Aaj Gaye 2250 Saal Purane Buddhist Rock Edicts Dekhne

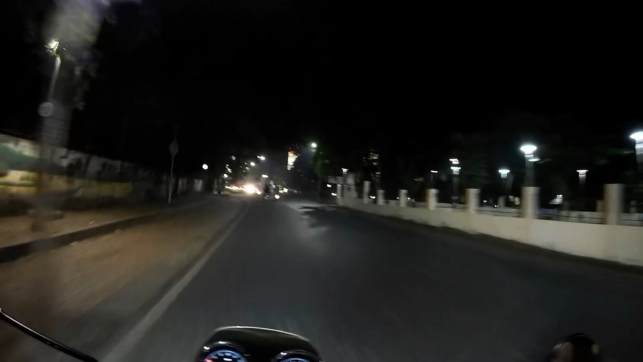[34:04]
यार एक गुजारिश है, ये जो बिजली वाले ऑटो आजकल चले हैं, जैसे तो चला जा रहा है,
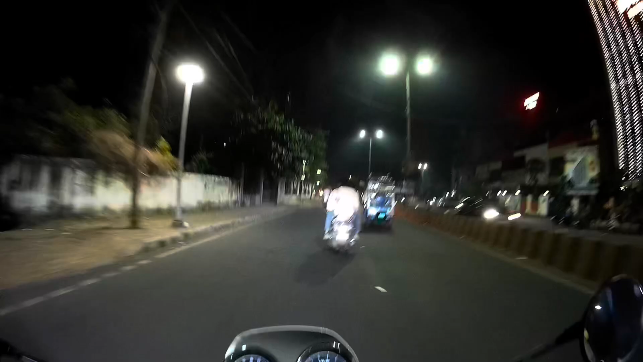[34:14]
प्लीज इनमें ना बैठा करो, ठीक है, ये देखो ये लाइट इसकी नहीं जल रही है,
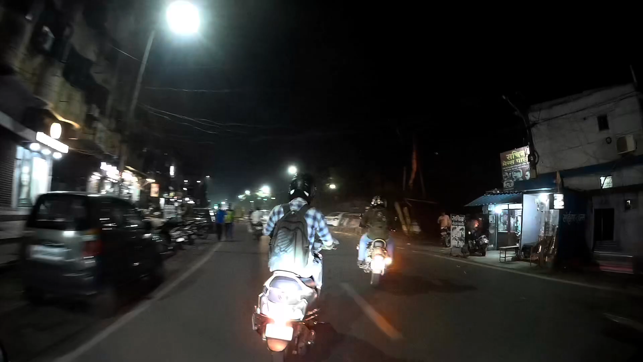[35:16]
मतलब यार हद हो गई, एक ये देखो, इसको भी देखो, ये भी लाइट बंद करा हुआ है।
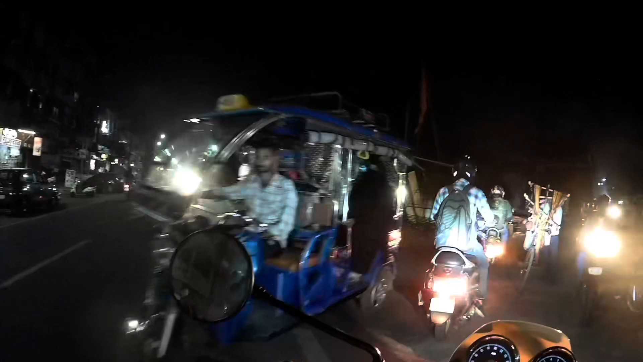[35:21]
और आप लोग क्या क्या है कि आप लोग नहीं मतलब जो भी लोग हैं जो इसमें बैठ जाते हो बिना सोचे समझे, आपको तो अकल होनी चाहिए कम से कम।
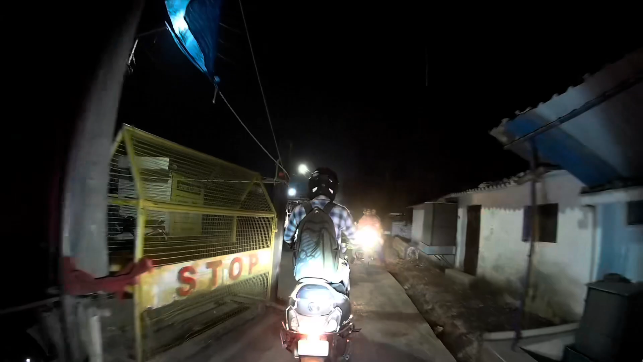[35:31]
तो प्लीज थोड़ा ध्यान दें और ऐसे ऑटोज में मत बैठो, अपने जान का खतरा क्या उठा रहे हो।
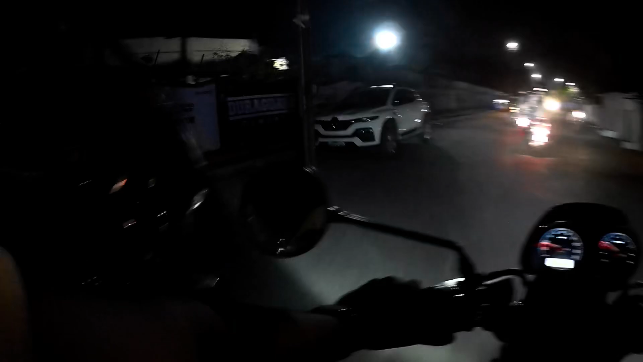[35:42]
ये देखो अब ये बिना लाइट के ऑटो चला रहा है अपना सड़क में।